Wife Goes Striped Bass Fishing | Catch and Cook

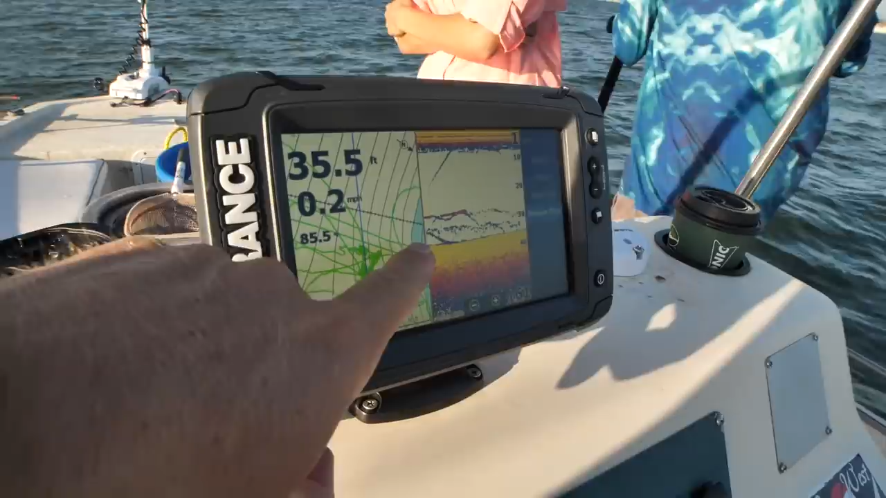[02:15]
On screen: depth 35.5 ft, speed 0.2 mph
squigglies little spaghetti lines how do I know when you're gonna get the first one prepare somebody like show me what to do